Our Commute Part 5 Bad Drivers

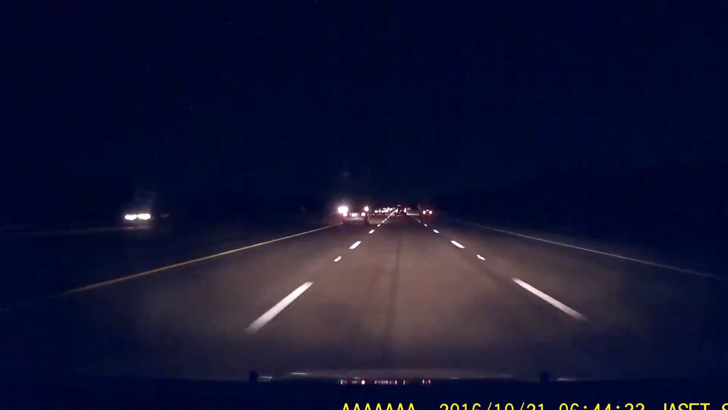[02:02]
Yeah, oh, you know that there is no teleprompter here tonight, which is probably... Now we're turning. Oh, there's
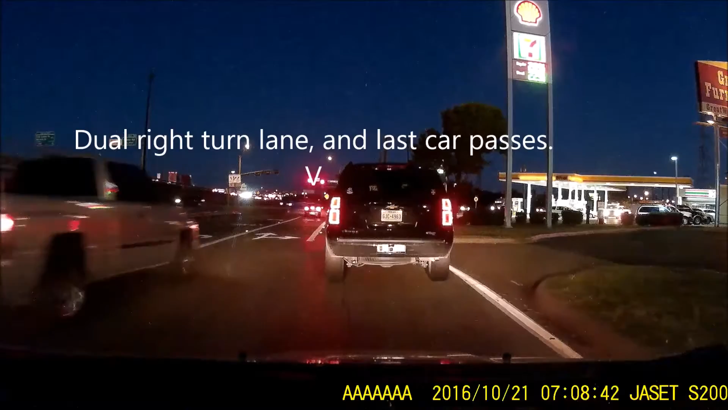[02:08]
Dan. I understand why this other guy is over here in the left lane.
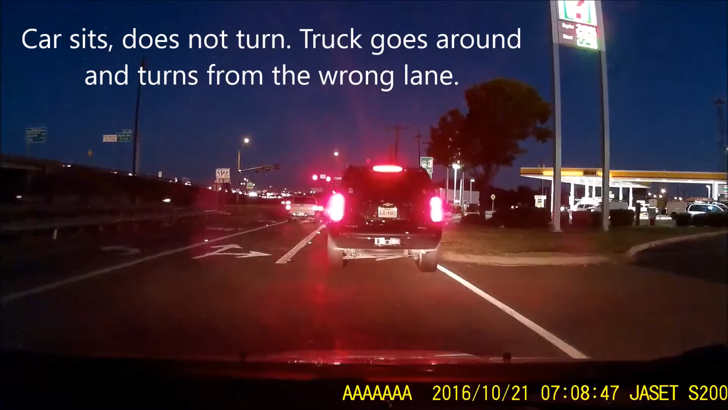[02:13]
He's got a signal. He's got a signal, and he's not going anywhere. I guess he anticipates a green... That guy went around him.
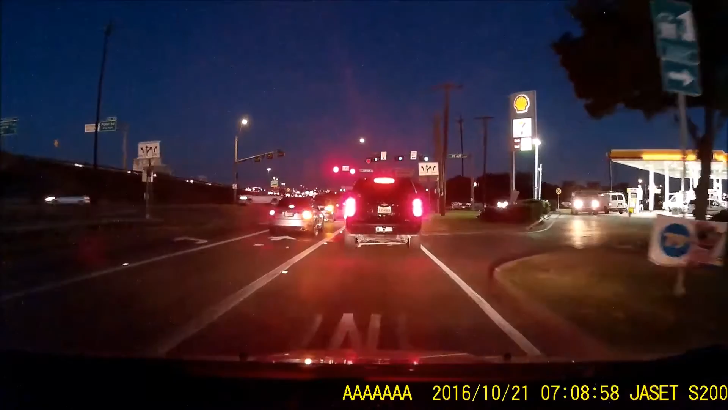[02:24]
Yeah. That was illegal for him to do that.